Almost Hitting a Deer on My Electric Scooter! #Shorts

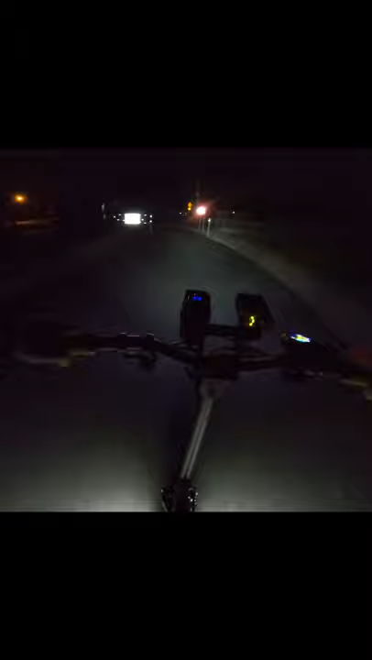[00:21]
Oh my gosh, that scared me. Oh my gosh, that's a deer. Oh, that made me jump so bad. Oh my gosh.